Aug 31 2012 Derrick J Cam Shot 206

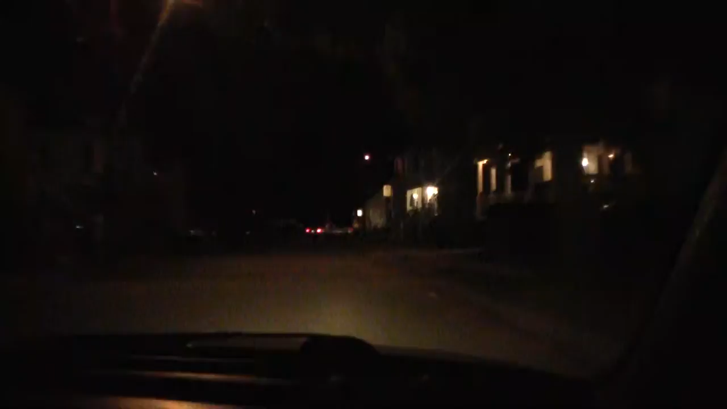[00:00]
So this cop is turning, did not use a blinker, and I don't know what's going on.